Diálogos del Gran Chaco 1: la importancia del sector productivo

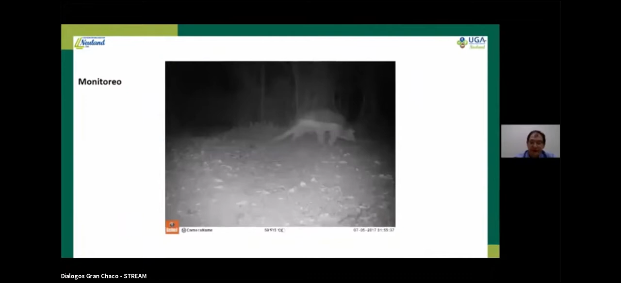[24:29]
Y también, no solamente la cooperativa y nosotros de la UGA, de la unidad de gestión, sino también los productores en particular van juntando fotos y viendo cómo la fauna silvestre se aprovecha de sus bebederos, de sus puntos de acceso al agua.